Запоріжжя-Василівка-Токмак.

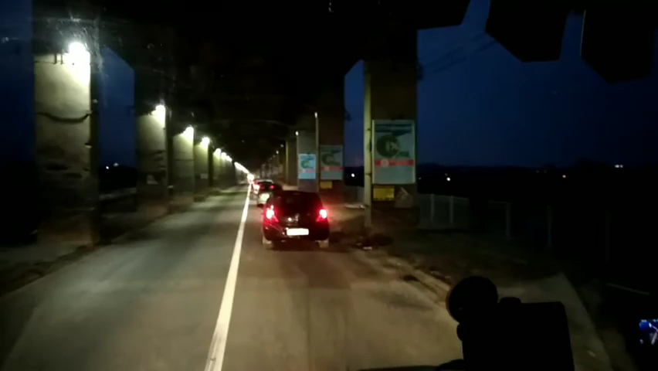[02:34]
Кажен стовпчик підсвічується. Все чітенько, молодці. Так, у нас ще мост.
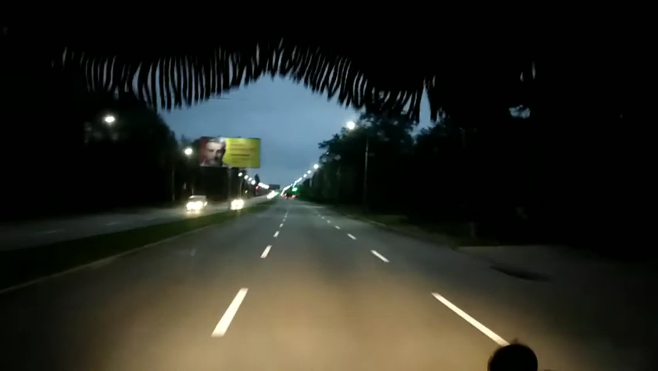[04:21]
Уйма. Уйма, ребята. А це кусочок хорошого асфальта. Щас там закончиться наше удовольствие. Трошки прийдеться потрястися.